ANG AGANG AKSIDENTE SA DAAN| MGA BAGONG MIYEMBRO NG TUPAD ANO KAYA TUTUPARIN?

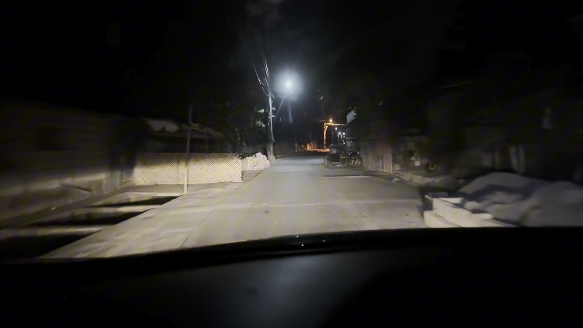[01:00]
Nandito pa po tayo sa barangay San Juan Panyo. Ayan, dadaanan na naman po natin yung mga nag-iigip dito. Ayan, maaga po sila nag-iigip.
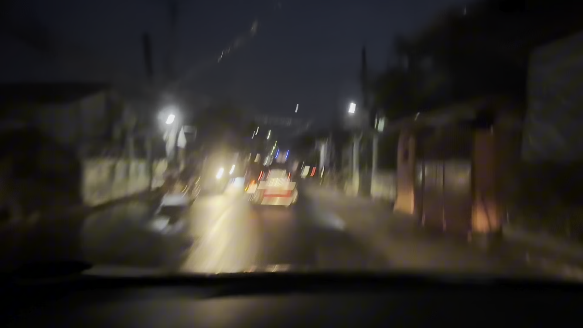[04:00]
Ayan, nandito na po tayo sa barangay, sa bayan po ng Magalang, mga katrabaho. Ayan, nakasaksi po tayo na or nakadaan po tayo ng isang aksidente sa may barangay San Antonio, no?
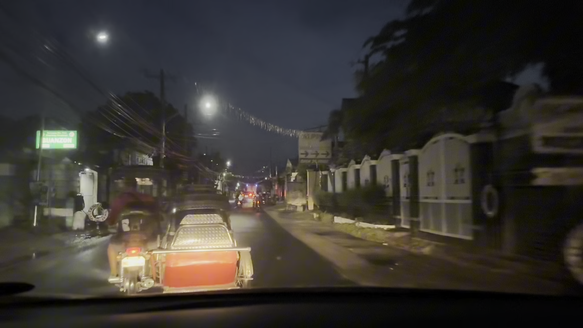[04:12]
Ang aksidente po ay dalawang sasakyan na isang bagong-bagong kotse na Toyota po yata yun, mga katrabaho, at isang ano, isang kolong-kolong, no? Ayan, madaling araw nagkasalpukan yung dalawang sasakyan, mga katrabaho, kaya siguro naka hindi natin na kung sino ang naka-iklip or ano yun, no?
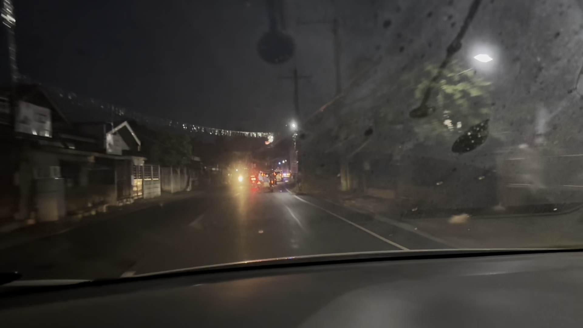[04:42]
Mga katrabaho yun, nagkasalpukan sila, medyo malaki ang pinsala nung dalawang sasakyan, yung doon sa motor at saka sa may kotse, ayun na ano din siya, medyo malaki-laki din ang sira, malaki din yung sira niya sa harap,
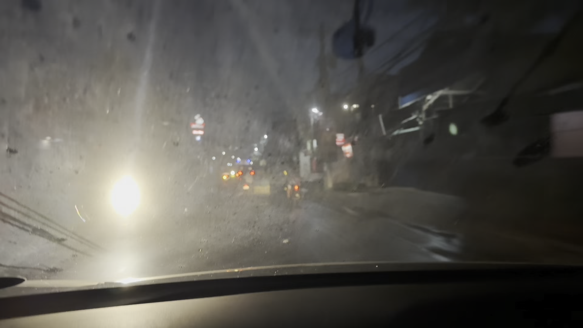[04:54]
mga katrabaho, kaya hindi pa din nila alam kung sino talaga ang may ano doon,
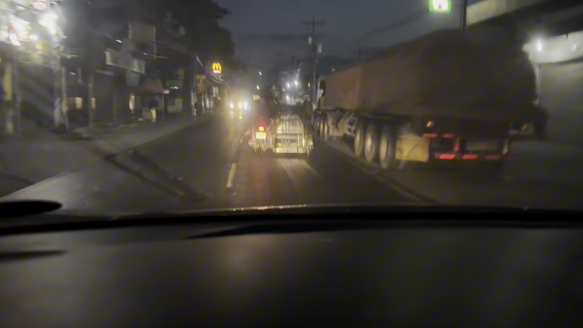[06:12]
Okay, tuloy-tuloy po ang ating pagmamaneho papuntang Kapas, no? Eh dito sa Magalang siguro umulan pa lang, no? Ngayon pa lang siguro dahil basang-basa pa lang yung ano, yung ulang kaba, medyo ano pa siya, marami pang tubig yung kalsada.